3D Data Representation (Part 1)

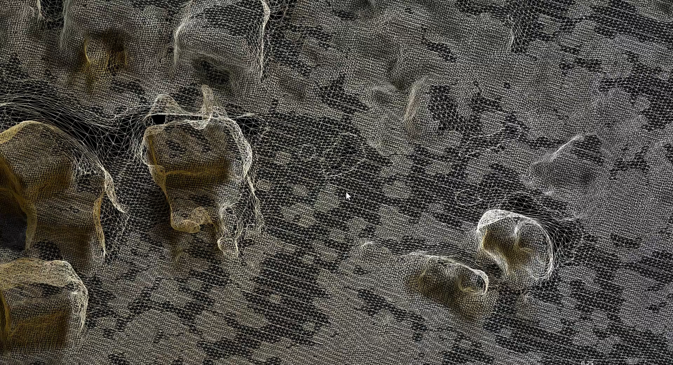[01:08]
The mesh could be also seen as a point cloud.
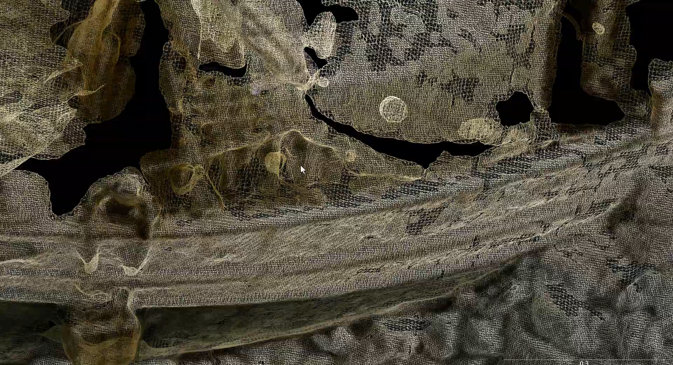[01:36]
And you can also sometimes usually have triangles mesh,
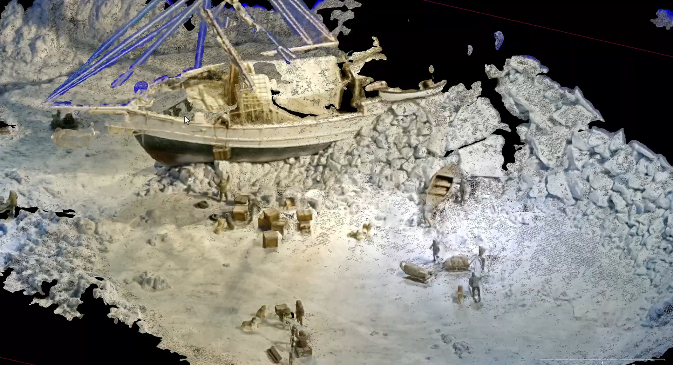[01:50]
So, this type of data set taken as it stands here,
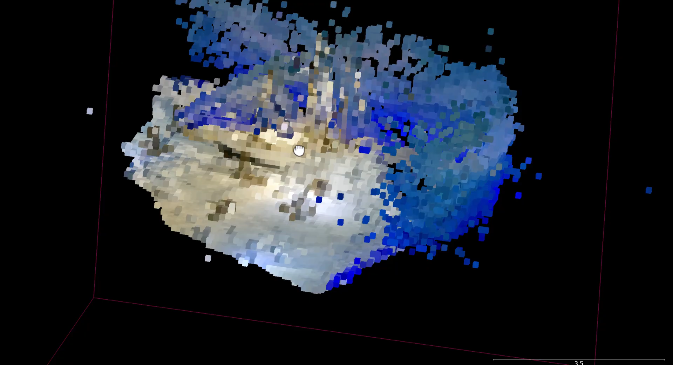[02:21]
3D medical imaging, we usually fall back to voxels, okay.
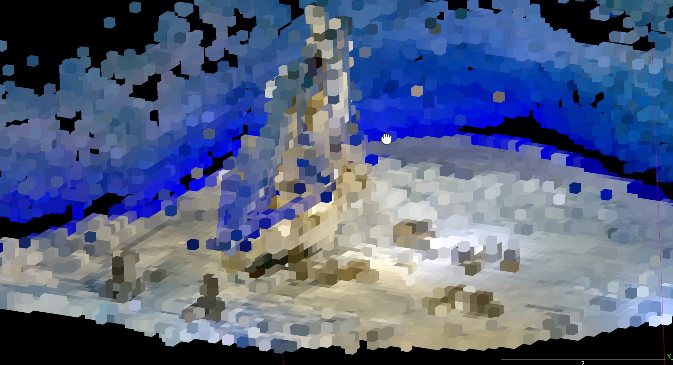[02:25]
So, again, voxels, you can link that back to the same
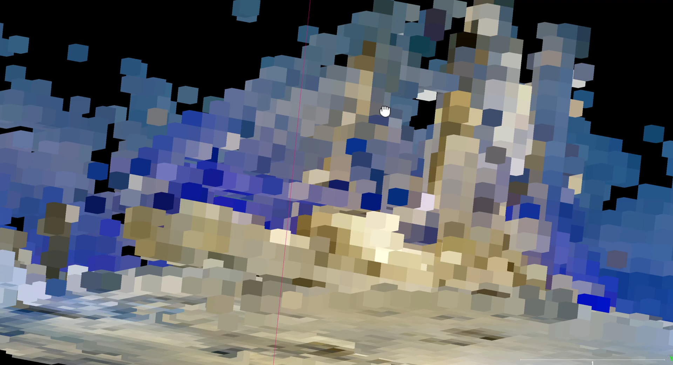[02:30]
deep learning architecture if you express a voxel by just having
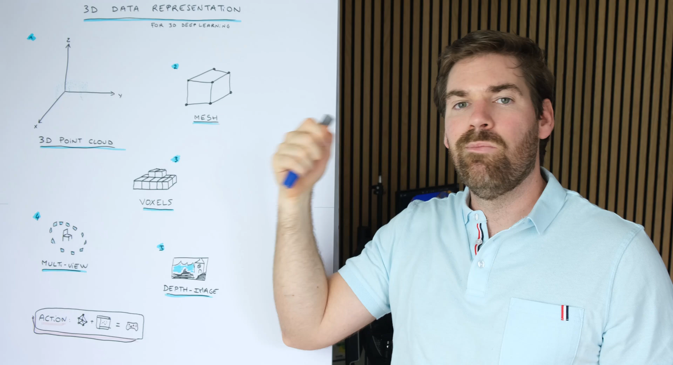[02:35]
one coordinate and a volume and some elements linked to that volume, right. But, if you want to keep really the core structure of the voxels, you have also deep learning applications that will rely on voxels because it's very handy in a way that is really
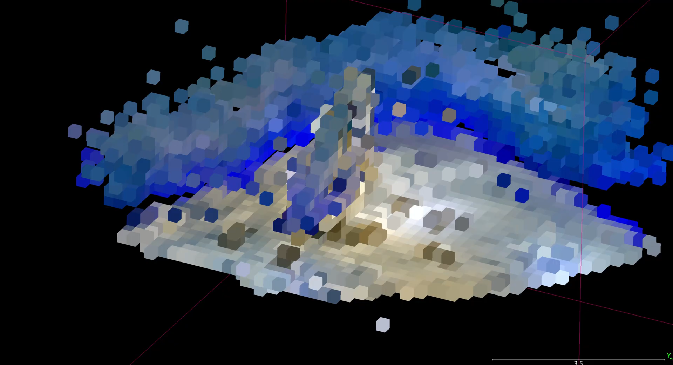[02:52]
the analog of the Rasta imagery where you have a pixel.
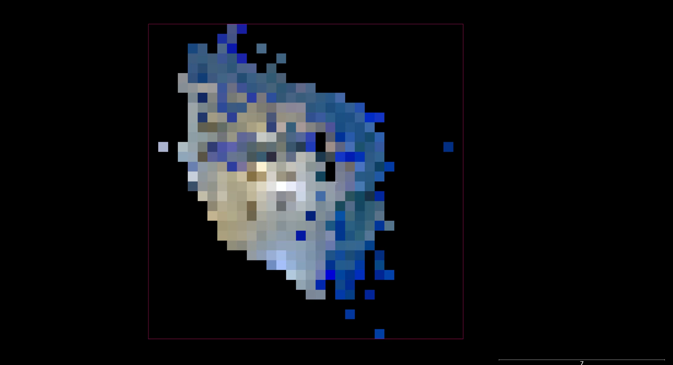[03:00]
In 3D you can visualize that as a voxel, okay. So, if I would have a top-down view, we will have an image, right, with each voxel could be equal to one pixel.
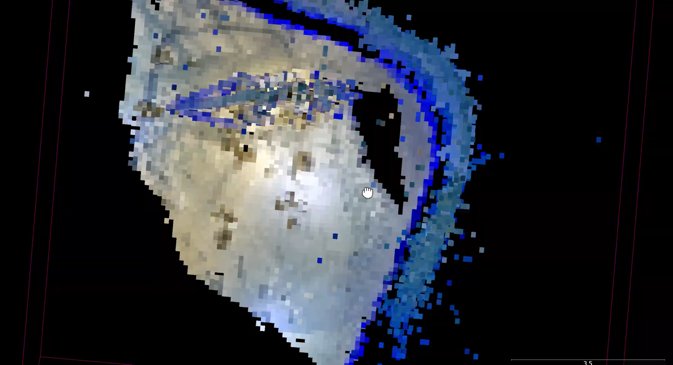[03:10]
Which means that this is very handy to have convolution on it.